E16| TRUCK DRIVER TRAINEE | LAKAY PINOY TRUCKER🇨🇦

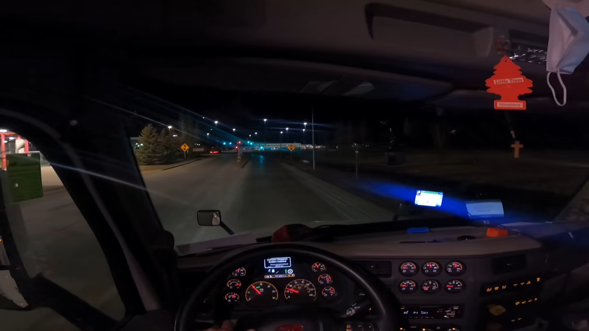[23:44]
O, ang busy-busy sila eh, no? Ang dami nakapila, oh. Doon po, eh. Oo. Basta, ito mga ano, duty free, gusto mo punta, ito, papunta doon. Yan ang duty free, andun sa right side natin. So, ano, sumaglit doon. In 100 meters, turn right on I-29. Para sa naman, eh? Para sa naman ito po, itong duty free. Duty free? Aba. Oo, shop po. Oh, duty free shop, oh.